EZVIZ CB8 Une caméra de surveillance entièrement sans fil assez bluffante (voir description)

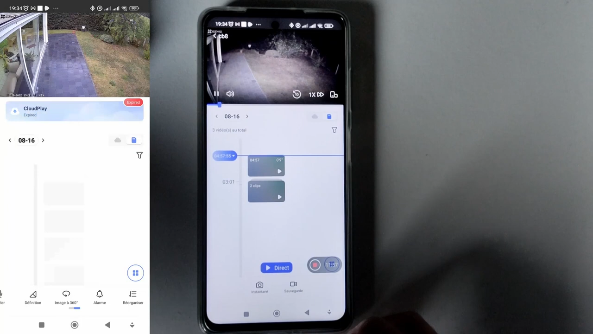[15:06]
Et là, je clique encore plus. Et on va regarder qu'est-ce qui s'est passé, pourquoi la caméra s'est activée.
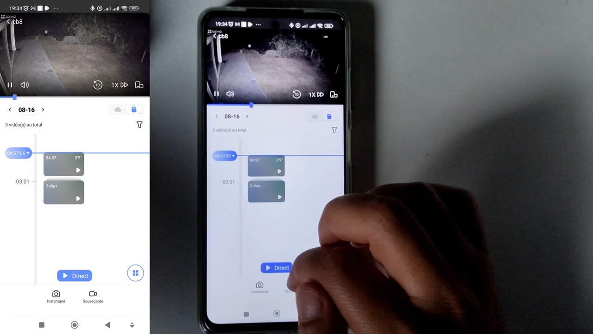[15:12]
Et là, vous voyez, elle est ses films en couleurs, puisque j'ai mis en mode automatique, c'est la caméra qui va décider. Donc là, il n'y avait rien du tout.
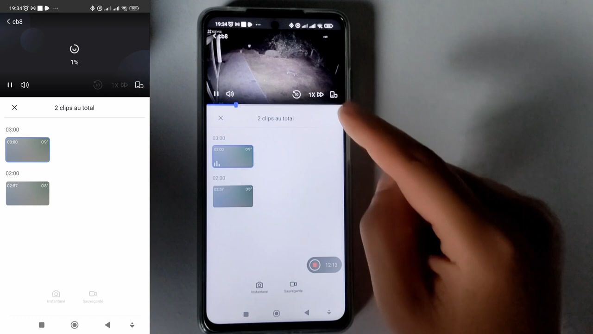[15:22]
Là, il y a un chat. Donc s'il y a des animaux et tout ça qui passent, la caméra peut s'activer.
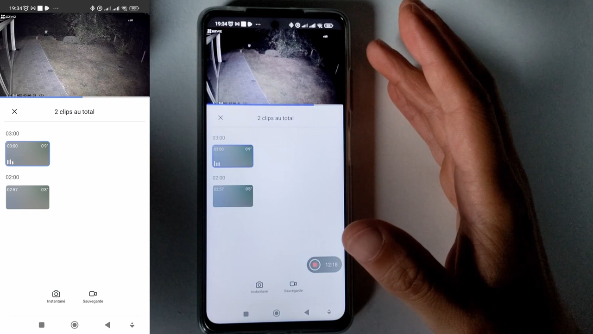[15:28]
On voit encore le chat là.
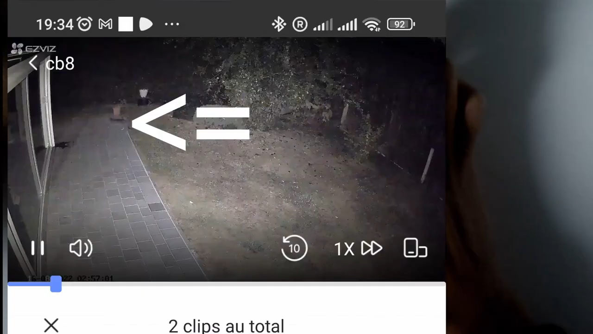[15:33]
Donc il est passé à 2h57, il est passé à 3h. Voilà. Donc le temps d'enregistrement, c'est la caméra qui va décider.
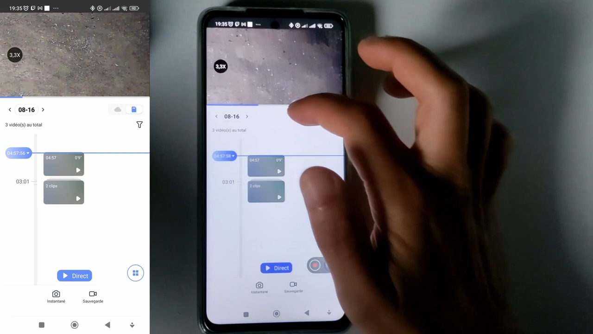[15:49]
Tant qu'il y a un mouvement, la caméra va enregistrer. Tant que s'il n'y a plus de mouvement, la caméra va arrêter d'enregistrer.
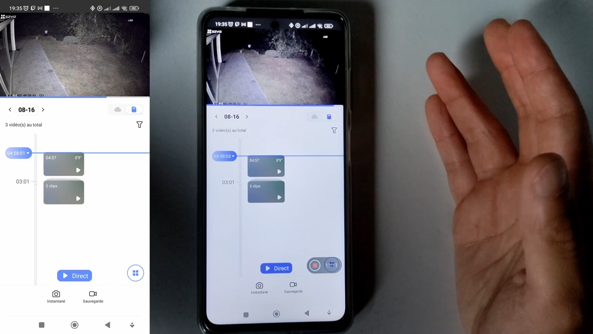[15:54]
Ça va préserver votre carte micro SD. Et là, on a un grand affichage au niveau des enregistrements, au niveau du temps. Je trouve ça, c'est assez bien fait. C'est sympa.
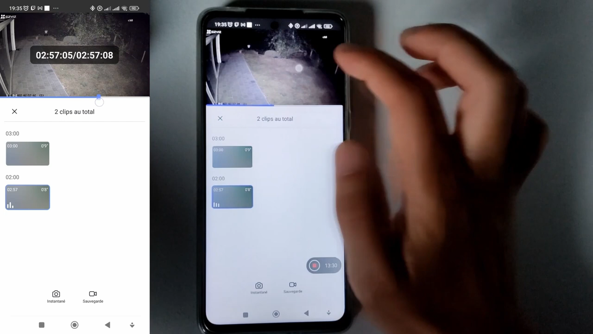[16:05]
Donc c'est bien visible. On peut vraiment bien paramétrer. Et on a un zoom numérique jusqu'à 8 fois.
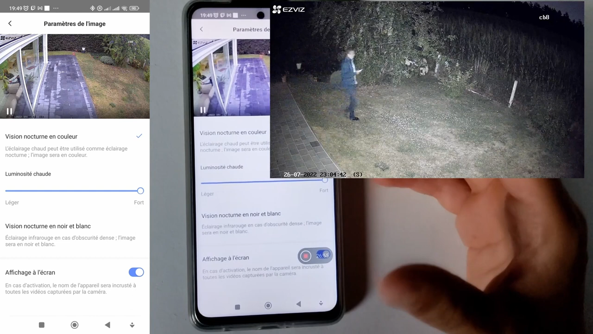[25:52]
Donc, c'est pour filmer en couleur la nuit puisque l'éclairage s'active. L'éclairage chaud peut être utilisé comme éclairage nocturne. L'image sera en couleur. Et on peut régler l'intensité de l'éclairage. Si vous ne voulez pas que ce soit trop fort, voilà. Mais moi, je conseille de mettre en fort. Sinon, ce n'est pas assez visible. Et voilà.
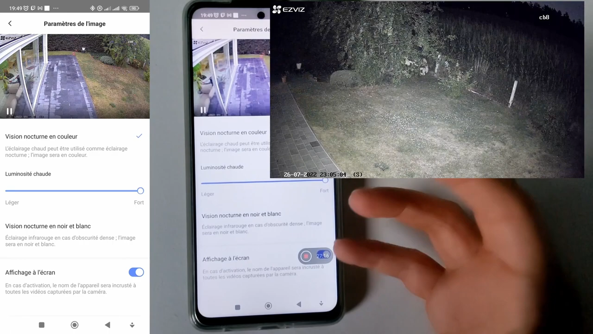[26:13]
Autant mettre en vision en noir et blanc, si vous ne voulez pas que ce soit trop fort. Et comme ça, ça va filmer avec les infrarouges en noir et blanc.
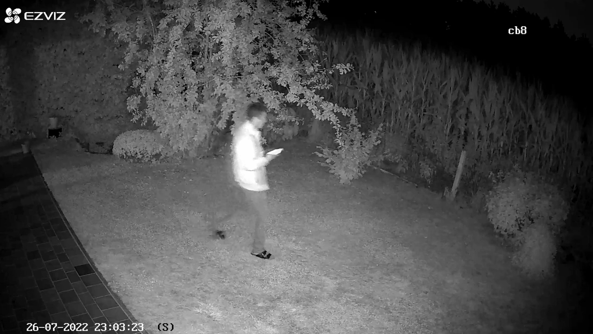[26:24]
Donc, il n'y aura plus de vision nocturne en couleur. Donc, ce sera une vision nocturne en noir et blanc.
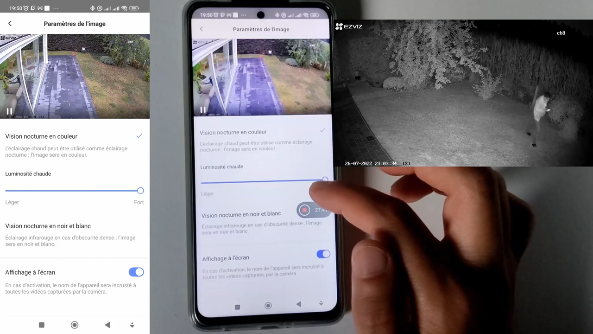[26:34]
Donc, vous avez affichage à l'écran. Vous voyez ici un petit logo, là, CB8.
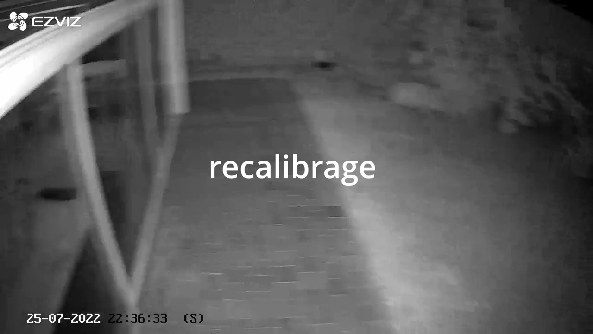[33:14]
Le problème du recalibrage quand la caméra est en suivi automatique, c'est surtout quand on rentre chez soi.
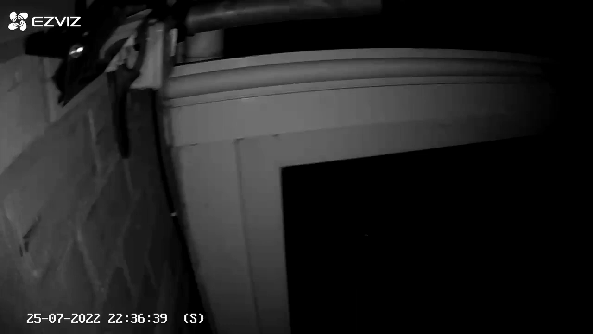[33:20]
La caméra va constamment se recalibrer.
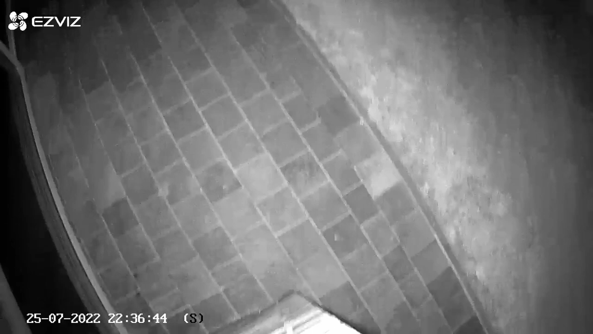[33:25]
Le suivi auto reste toujours activé, même si on désactive le mode alarme.